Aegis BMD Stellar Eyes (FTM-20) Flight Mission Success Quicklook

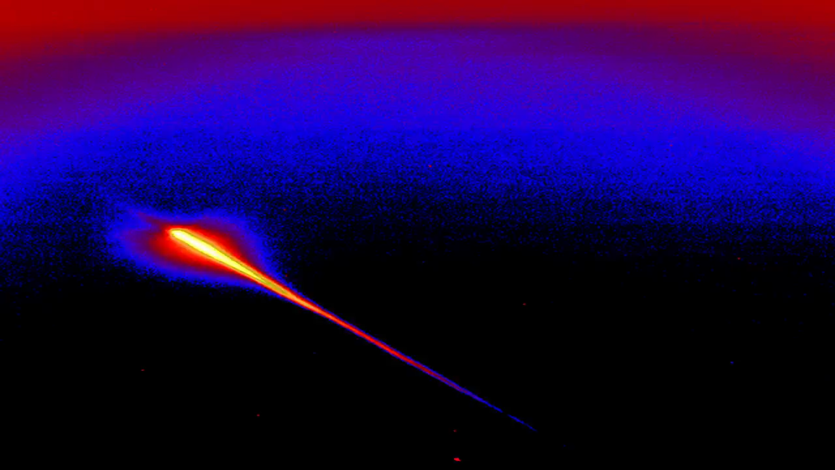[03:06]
After second-stage separation, the third-stage rocket motor ignited, propelling the SM-3 up, out of the atmosphere, and into space.
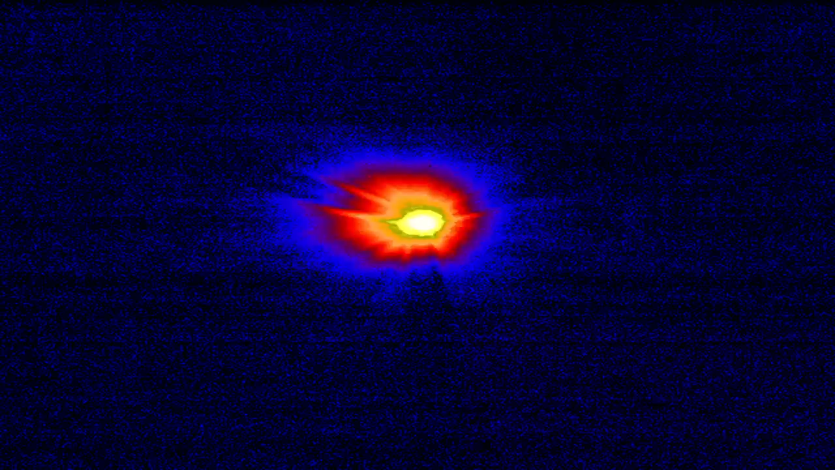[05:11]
and intercept a medium-range ballistic missile.